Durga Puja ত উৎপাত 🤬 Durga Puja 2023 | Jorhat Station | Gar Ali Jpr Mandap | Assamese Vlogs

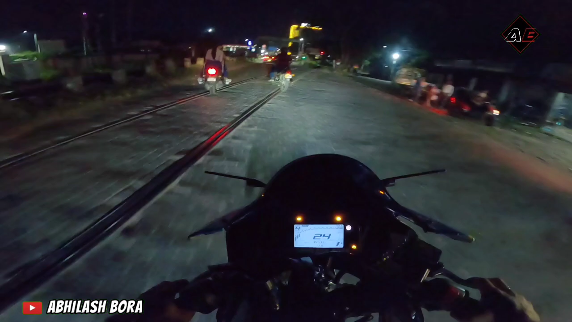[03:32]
গাইছ। তো যোৰহাট পালোহি, আৰু এতিয়া মানে এইডোখৰ পৰা লাহে লাহে পূজা ষ্টাৰ্ট, আপোনালোকে চাব পাৰে,
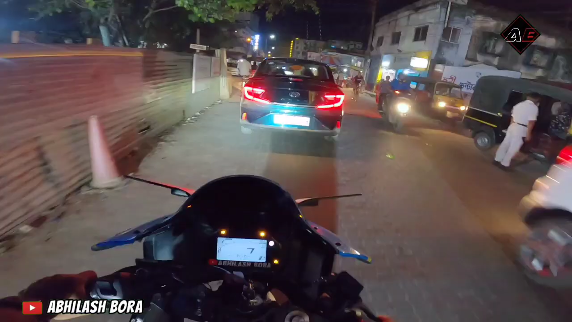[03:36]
যিহেতু আজি মানে ইমানটো ভিৰ নাই, তো কাইলৈ পৰা মানে আৰু বেছি ভিৰ হ'ব। তো আগত এইফালে লাহতী আছে, লাহতীৰ পৰা আগলৈ ইটো ছাইডে যাবলৈ নিদিব,
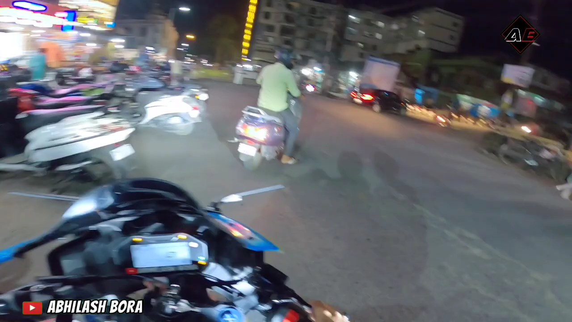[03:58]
তো এতিয়া ইয়াতে মানে বাইক ৰাখিব লাগিব, চৰি